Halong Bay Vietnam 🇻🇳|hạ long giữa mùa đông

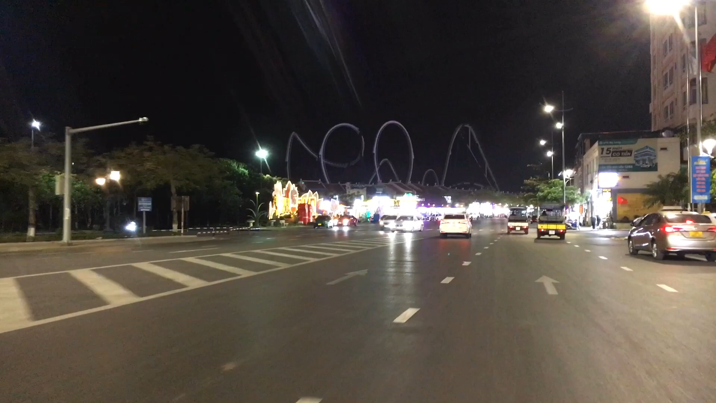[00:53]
Ở đây thì bắt đầu từ đây thì có rất là nhiều nhà hàng, quán ăn. Trung tâm thì không phải nói rồi, rất là nhiều khách sạn. Bạn có thoải mái lựa chọn những cái phòng và giá phòng phù hợp với mình. Ra những cái mùa này thì đến Hạ Long không nhất thiết là bạn phải đi booking phòng trước đâu.
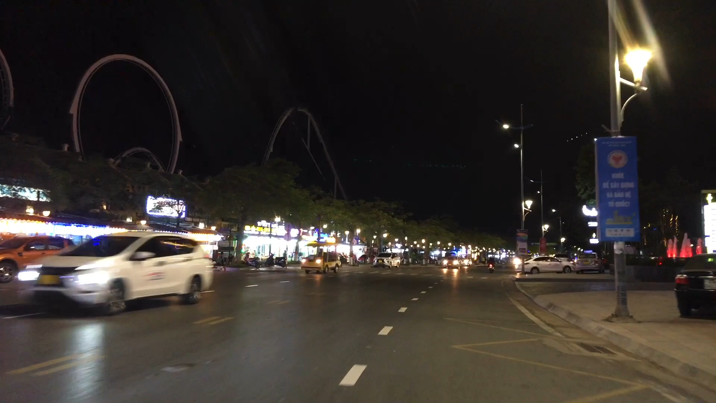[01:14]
Vì là xuống đây nếu mà có thời gian dư dả thì bạn có thể thoải mái đi tìm phòng. Thậm chí là có thể có phòng rẻ hơn trên booking rất là nhiều. Khi mà mùa hè đến ấy thì mình cũng nên đặt phòng trước,
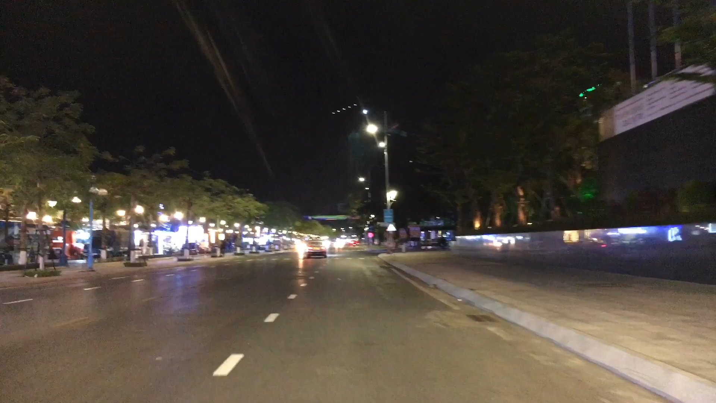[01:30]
bởi vì là lượng khách xuống đây rất là đông. Đây là khu này là khu phố cổ. Mình có một cái hẹn ở trên một quán cà phê